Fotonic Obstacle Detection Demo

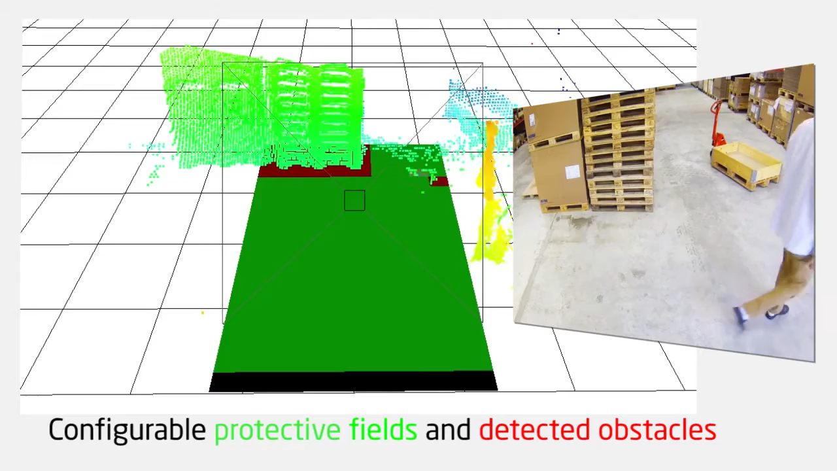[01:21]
Using signal processing of the 3D point cloud the obstacles can be detected.
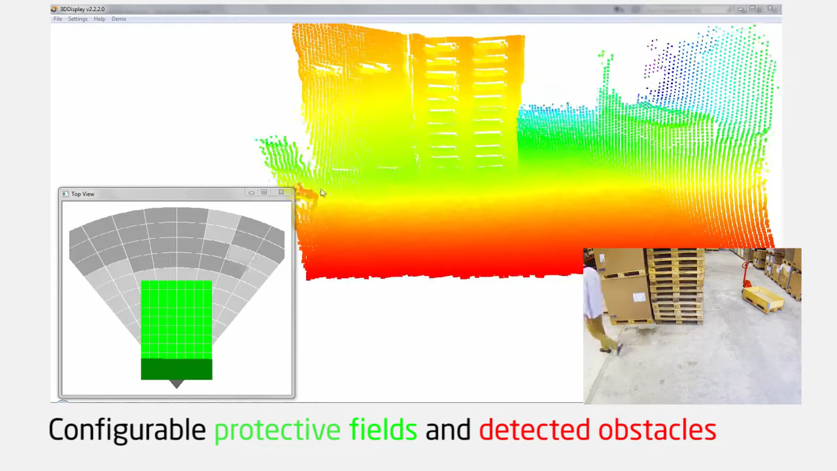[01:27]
When an obstacle is detected within this box an alarm can be sent to the driver of the truck or to the control system.
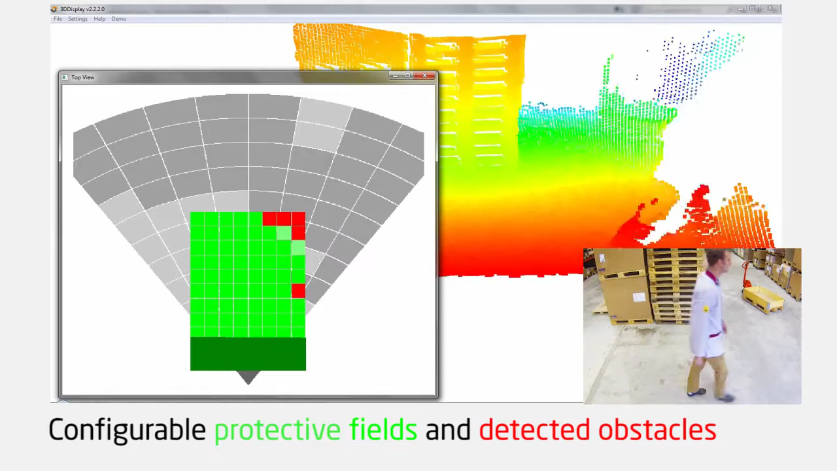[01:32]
The restricted volume can also be dynamically
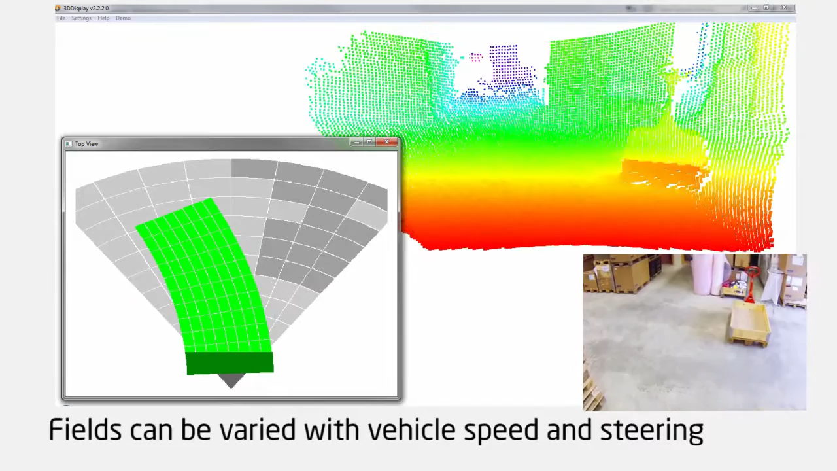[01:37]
updated with for example the speed or the turning of the truck.
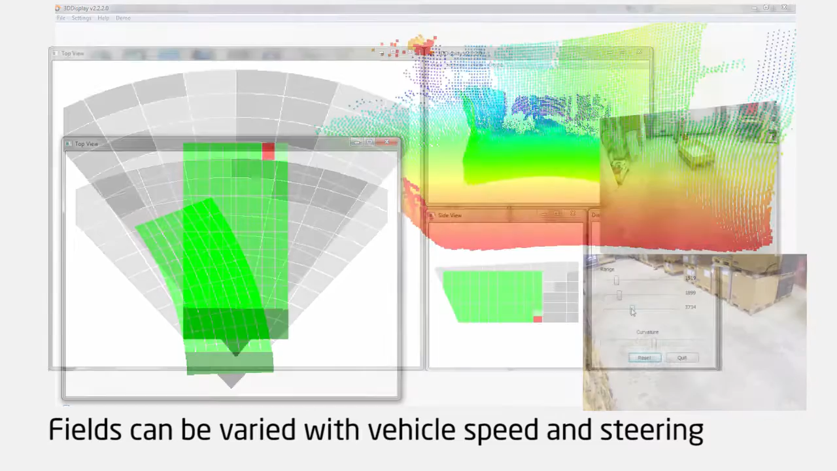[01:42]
This way the restricted volume can be optimized resulting in improved quality of the alarms and increased productivity.